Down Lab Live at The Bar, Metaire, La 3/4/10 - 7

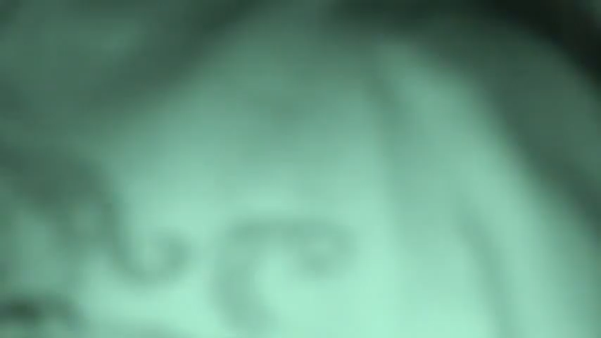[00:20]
Does that have a light? Turn on the light on it.